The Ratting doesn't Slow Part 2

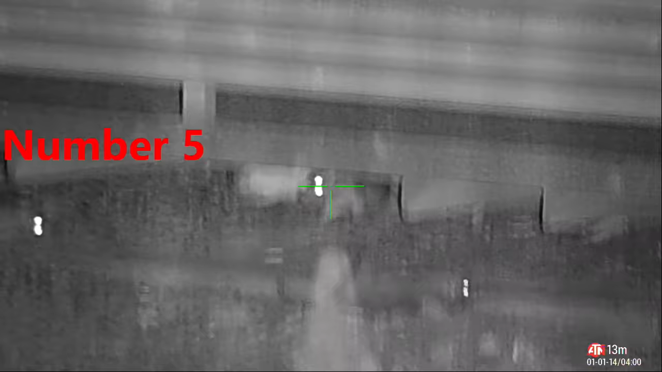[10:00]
Just a little too eager here and snatch the trigger.
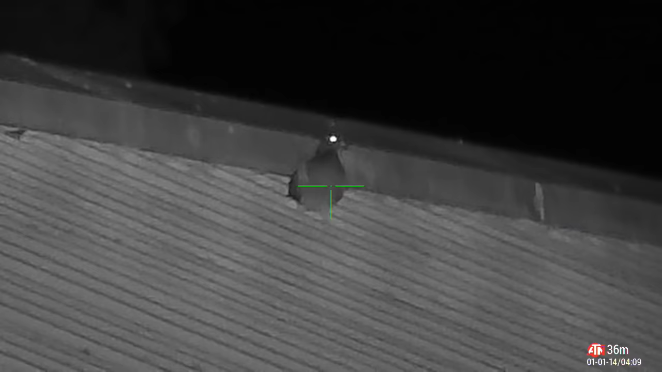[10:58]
This pigeon received a perfectly placed pellet straight to the heart and lung.
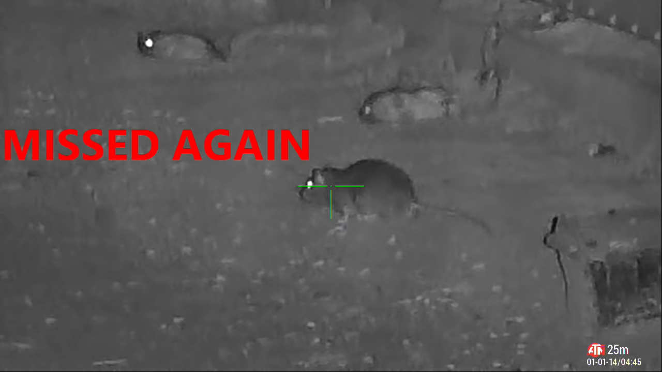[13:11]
Once again, I tried to rush the shot and missed.
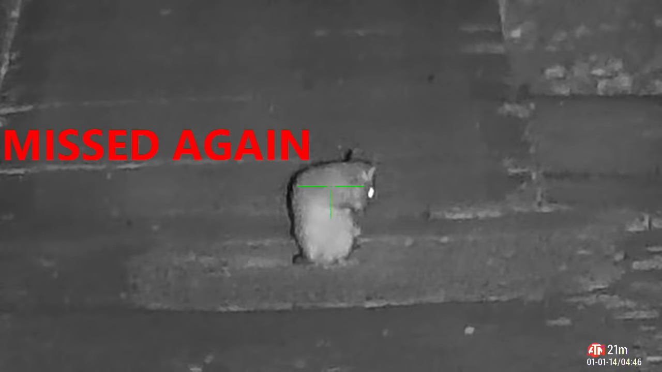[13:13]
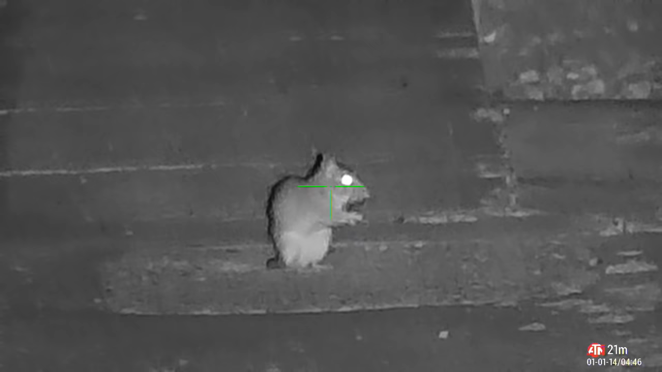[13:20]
Certainly not a miss there, though.
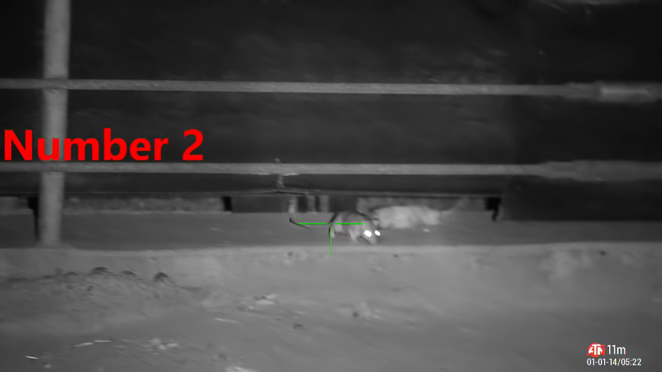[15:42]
Initially, I thought this rat was a miss, but as you can see in the slow motion, the pellet clearly strikes him in the head.
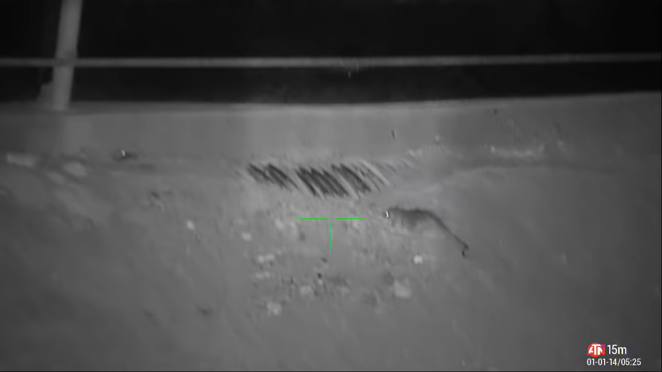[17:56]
Not only was this guy a double rat trick, but he was a little bit overdramatic as well.
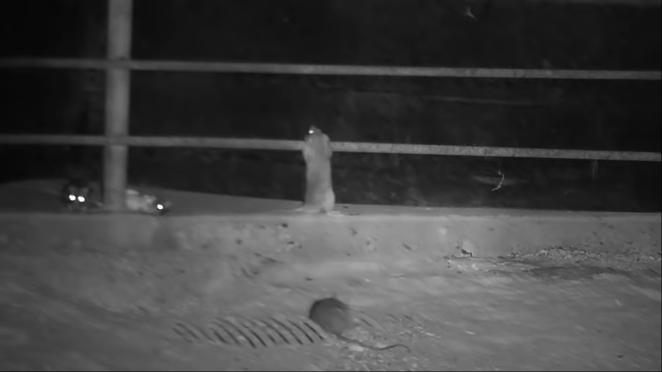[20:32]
Get down from there, you might hurt yourself.